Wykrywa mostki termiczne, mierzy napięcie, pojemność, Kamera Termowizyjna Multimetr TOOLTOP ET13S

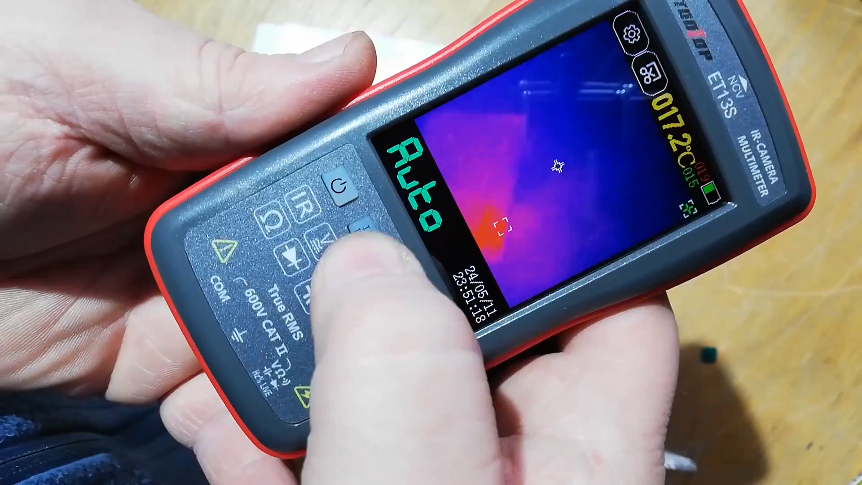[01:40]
On screen: spot 17.2°C
i tutaj wybieramy sobie właśnie multimetr wszystko mamy dotykowe Ncv
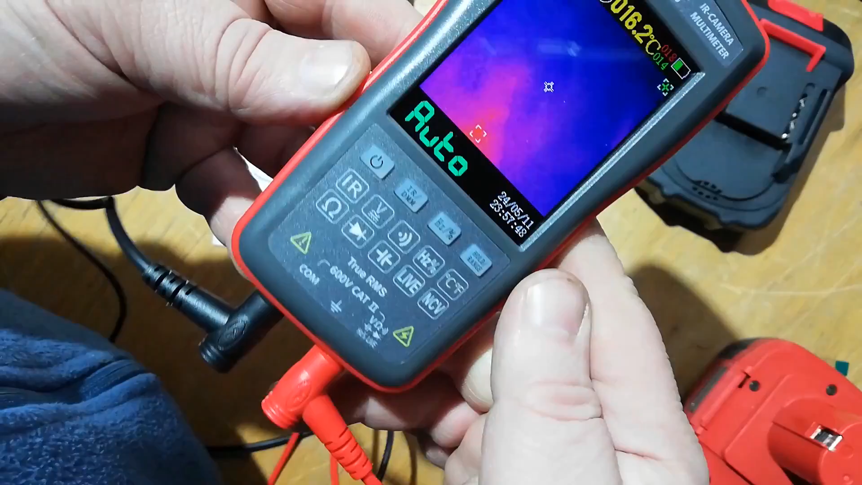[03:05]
jeżeli chodzi o tą termowizję to parametry jakie tutaj mamy podane to jest przechwytanie obrazu 20hz
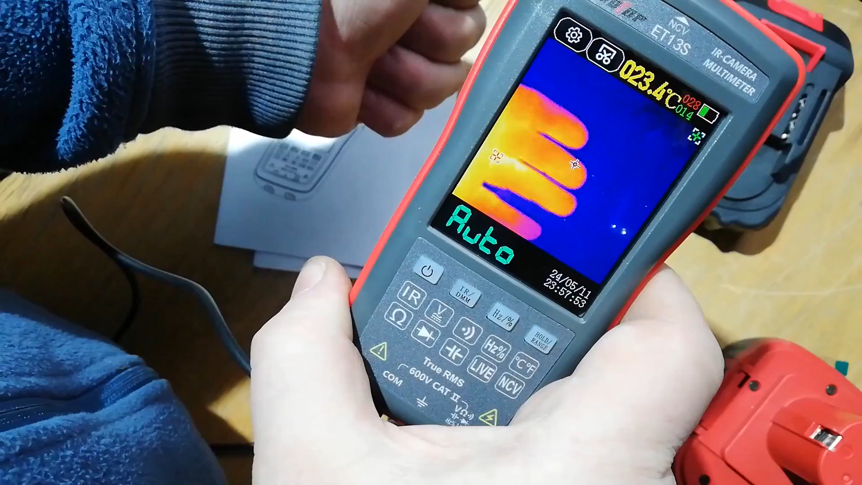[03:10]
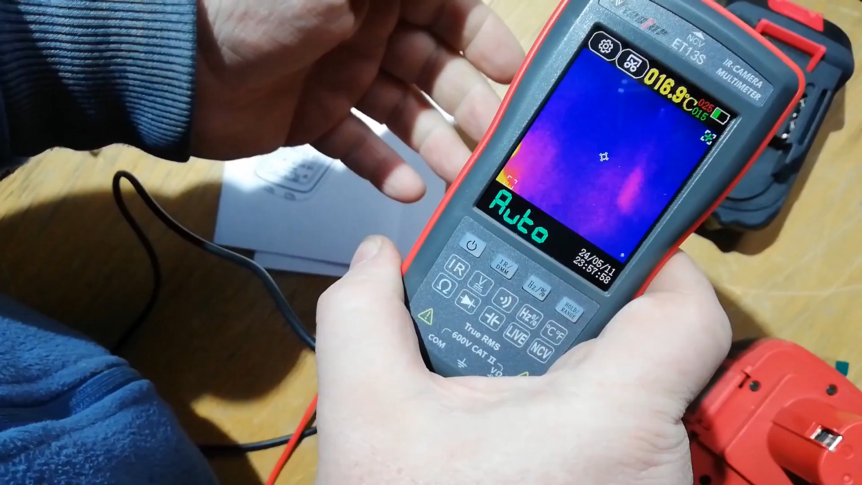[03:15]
piksel termowizyjny 192x192 rozdzielczość obrazu wyświetlacza 240x240 zakres temperatury jakie pomiaru tutaj mamy to jest minus 20 do plus 550 stopni celsjusza i dokładność temperatury
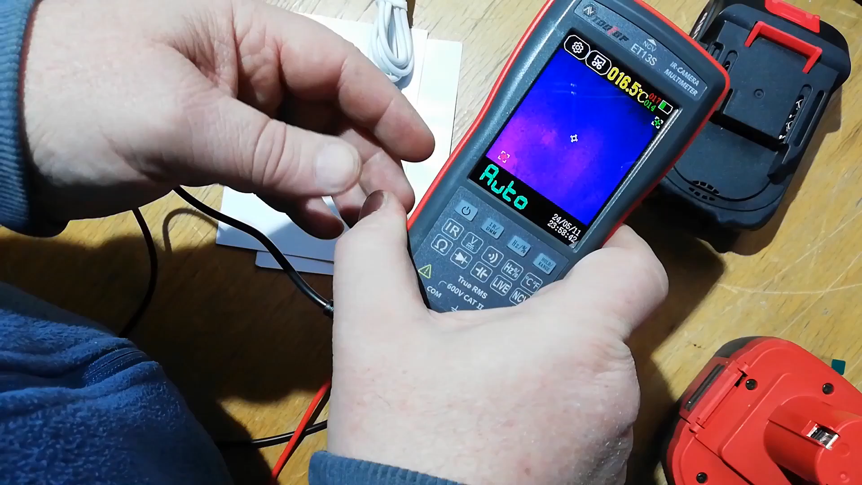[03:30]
wyświetlacza 1 dziesiąta stopnia celsjusza 1 dziesiąta stopnia celsjusza
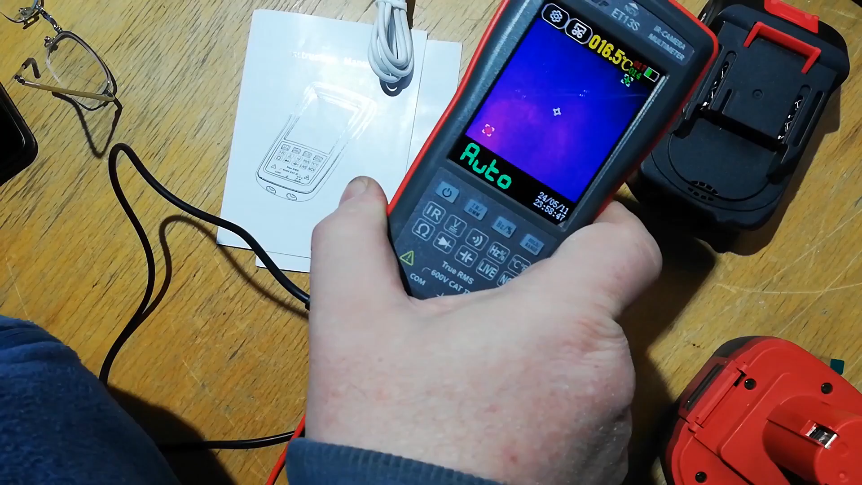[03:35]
jeżeli chodzi o ten multimetr to
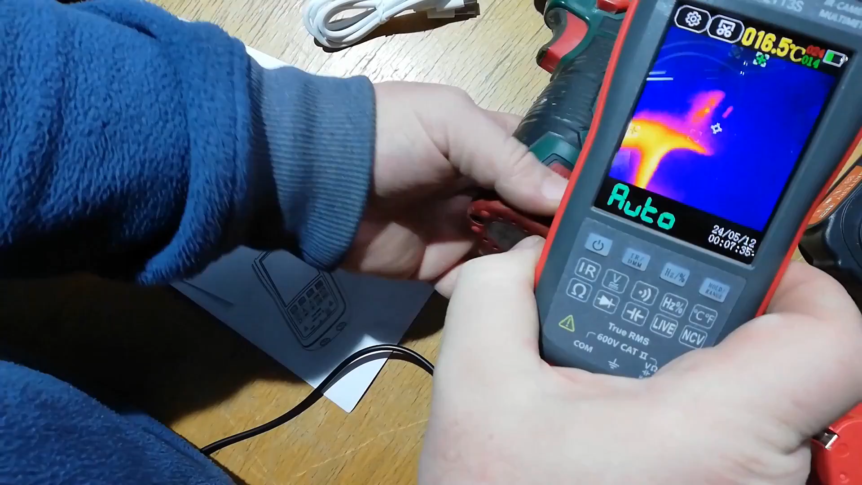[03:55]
no i teraz tu widać gdzie trzymałem ręką
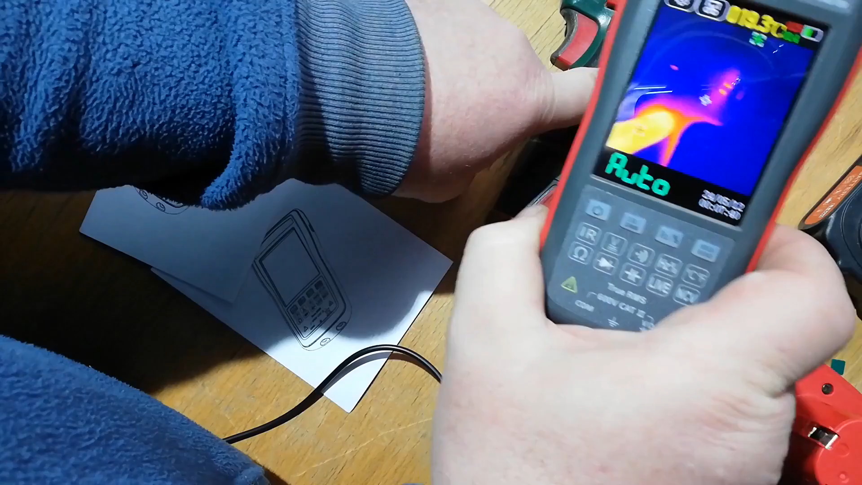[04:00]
to jest nagrzane no i całe tutaj to ta część od wentylatora
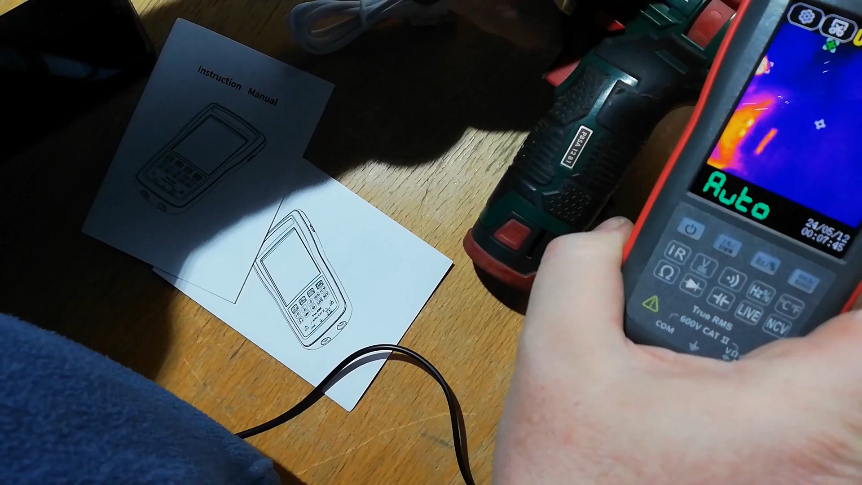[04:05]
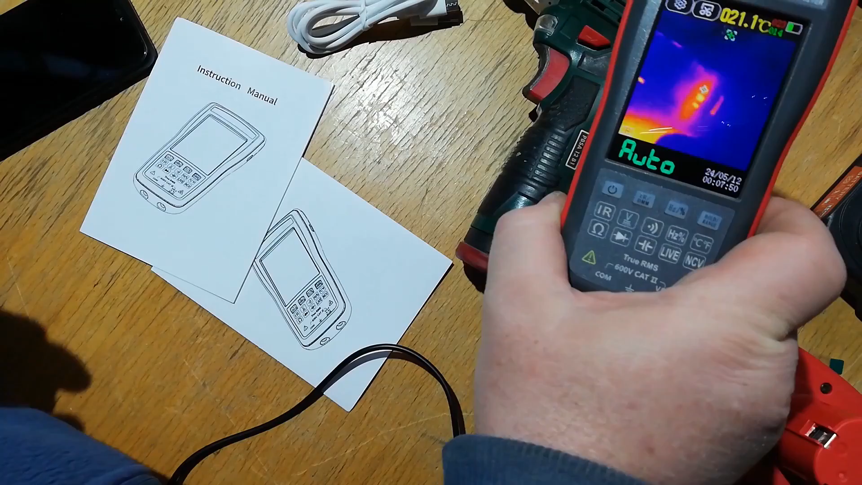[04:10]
jak szybko temperatura wzrasta w tym miejscu gdzie napierowuje po prostu tą kamerę już mamy już mamy 58 stopni
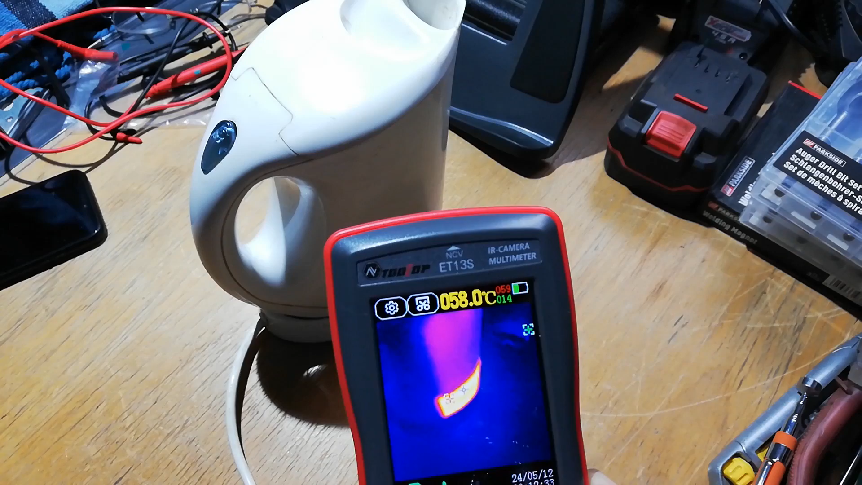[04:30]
On screen: spot 058.0°C
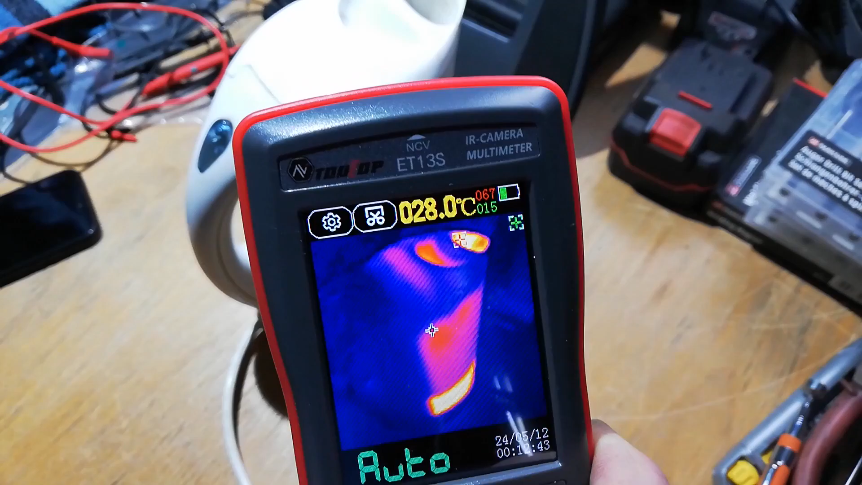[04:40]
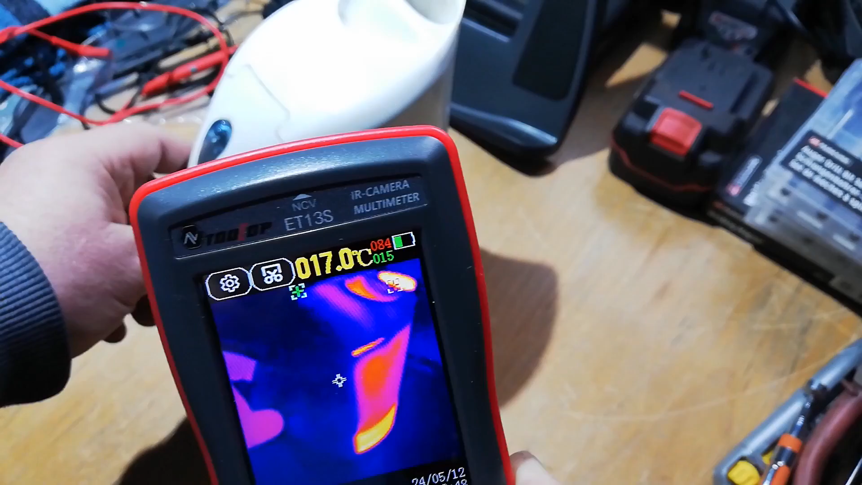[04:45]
On screen: spot 017.0°C
rączka jak widać jest zimna a teraz teraz bardzo wyraźnie widać nasz czajniczek
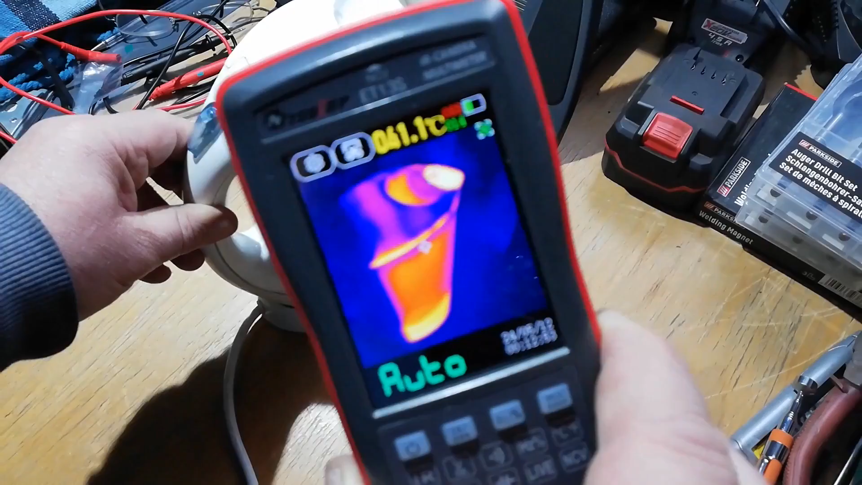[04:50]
On screen: spot 41.1°C
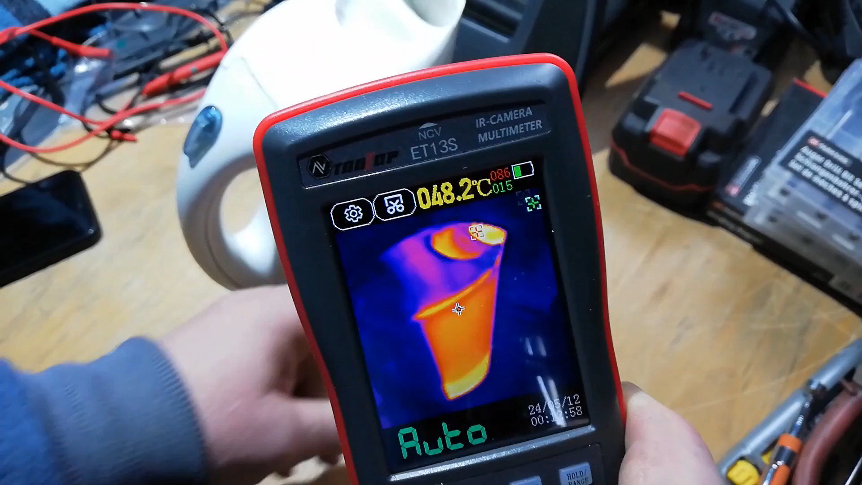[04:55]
On screen: spot 48.2°C
w których miejscach jest gorący tutaj mamy 54 stopnie
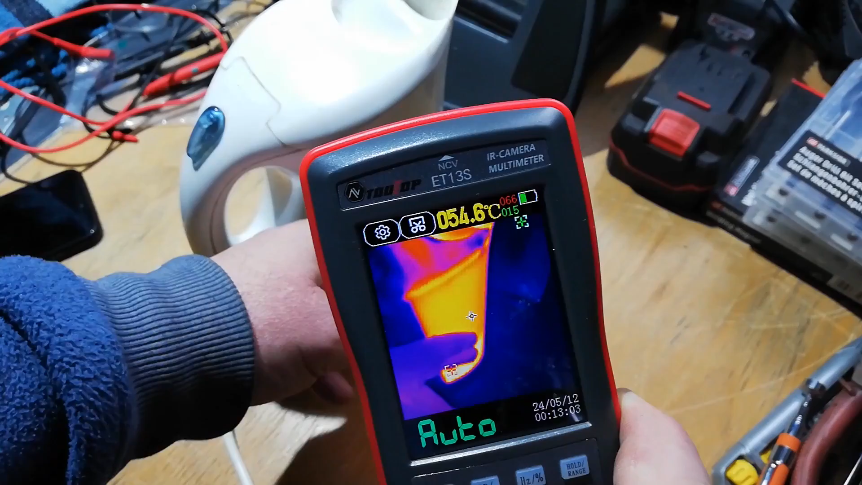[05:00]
On screen: spot 054.6°C
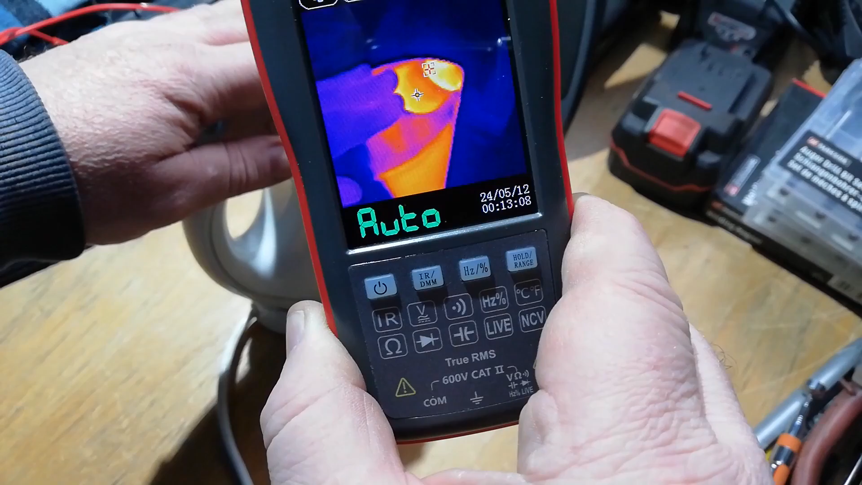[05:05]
tutaj około 57 60
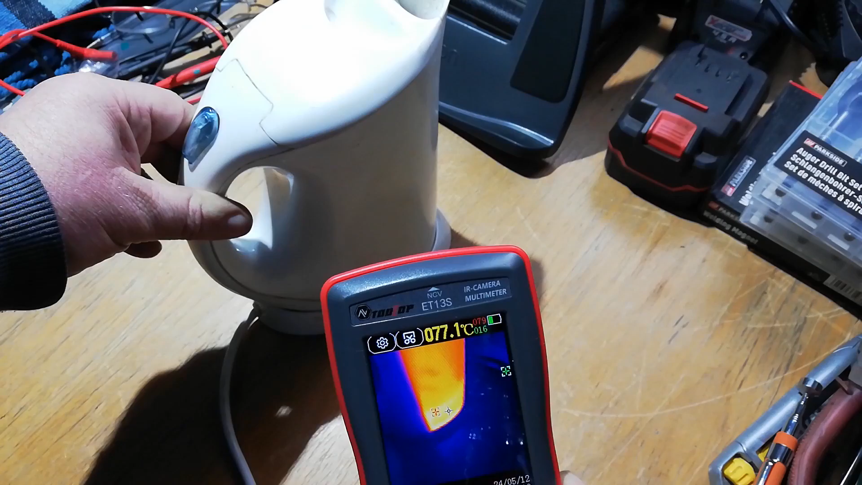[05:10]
On screen: spot 77.1°C
a u podstawy gdzie grzałka już 75 stopni
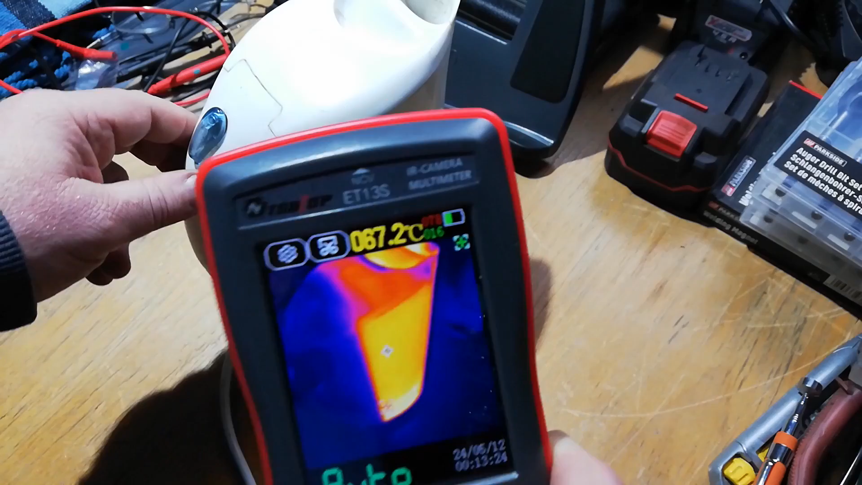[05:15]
bardzo fajnie to to jest pokazane